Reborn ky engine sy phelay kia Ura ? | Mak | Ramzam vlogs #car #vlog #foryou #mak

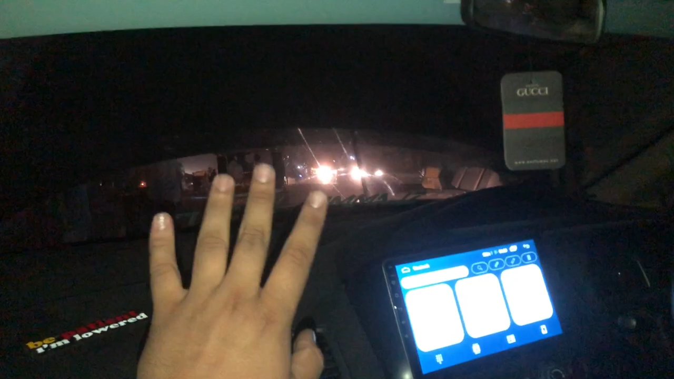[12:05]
तो व्लॉग नहीं एंड हुआ है, अपने टेंशन लेनी है, हम अभी इधर ही है, हम बंद रोड ही बैठे हुए हैं अभी तक।
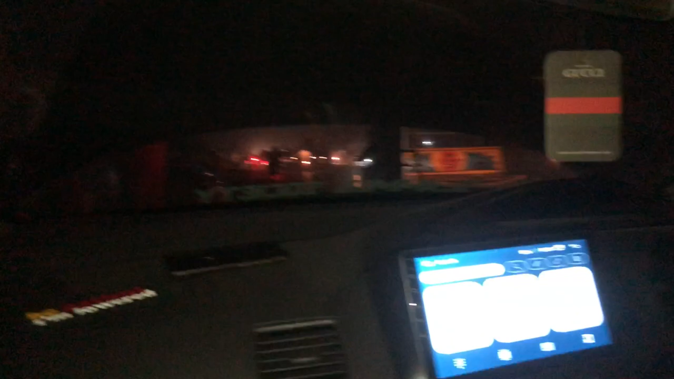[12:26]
अब हम वेट कर रहे हैं जी रिकवरी का, रिकवरी आएगी इसको ऊपर चढ़ाएगा आपके आप हमारे साथ रहे मजा आएगा।
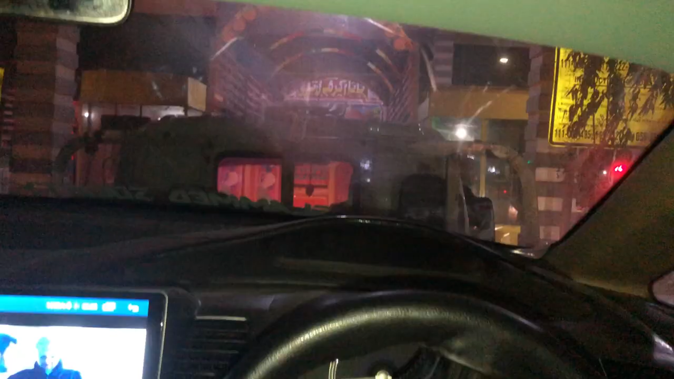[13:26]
हम यहाँ से निकल पड़े हैं रिकवरी के अंदर, हम ऊपर चढ़े गाड़ी
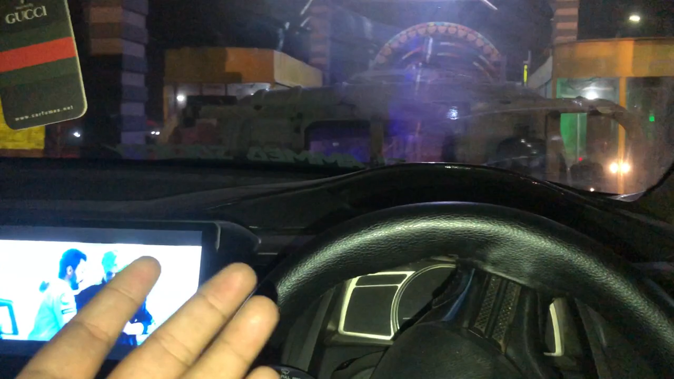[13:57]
नहीं नहीं चल पलिए पाए ये खड़ा चेकिंग का ये ब्रेकर क्या ये ओ इंटो पे गाड़ी
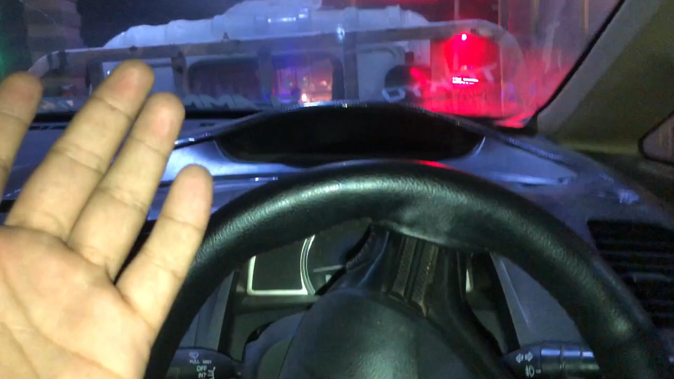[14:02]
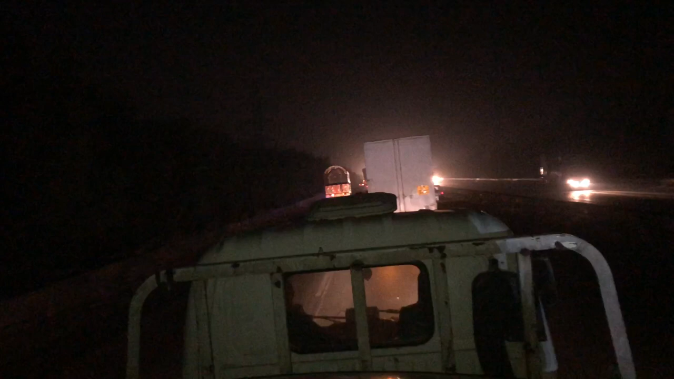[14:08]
चाचा बोल राइडर है चाचा स्लो ही नहीं कर रहा